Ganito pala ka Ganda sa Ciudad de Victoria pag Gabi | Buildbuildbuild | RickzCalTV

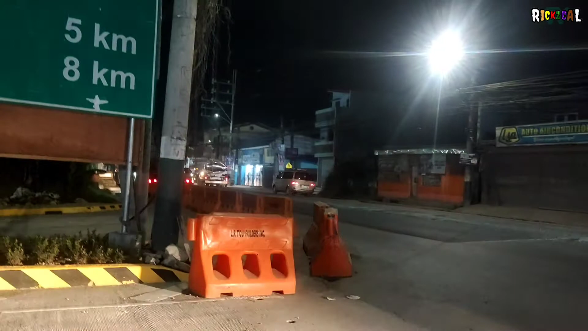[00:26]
McArthur Highway po ito. Ito papuntang Bocaue.
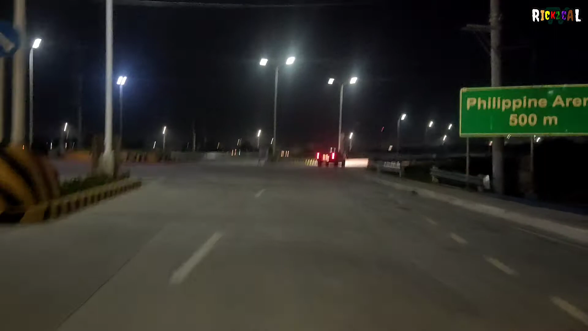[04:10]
Philippine Arena 500. So, ganito pala dito mga kabayan. So, yung kabila na yun, yung po yung inlex. Yan.
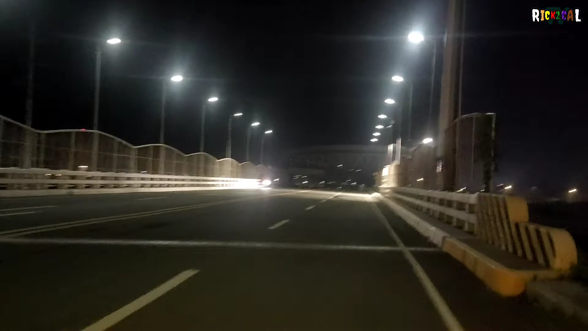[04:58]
Yan, ito po yung inlets na.
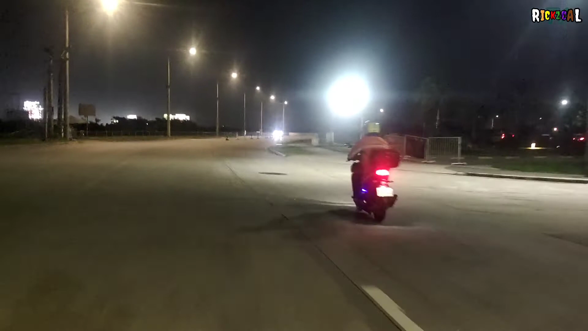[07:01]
Ciudad de Victoria. Dito, Bulacan South.
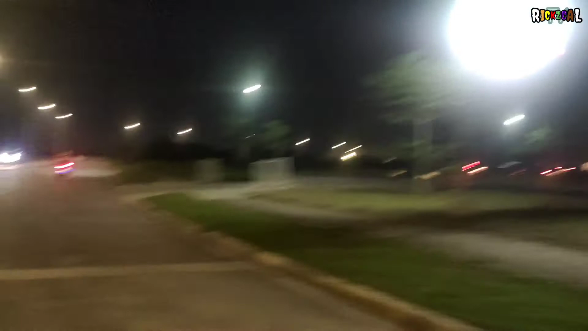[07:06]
Yan po yung simbahan. Alright. Ay, maraming salamat talaga sa administration ngayon. Hindi dahil administration natin ngayon, mga kabayan, hindi natin matatamasa itong ganitong
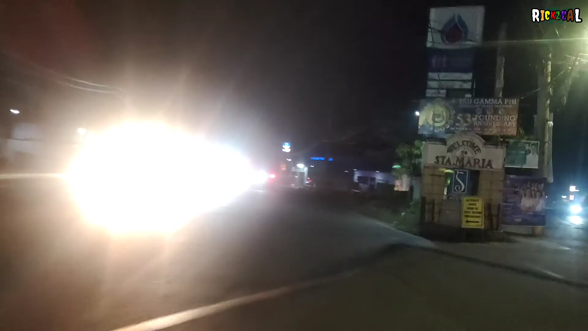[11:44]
So hanggang dito na lang po yung update natin, mga kababayan, at dito na po tayo sa Walter Mart Santa Maria.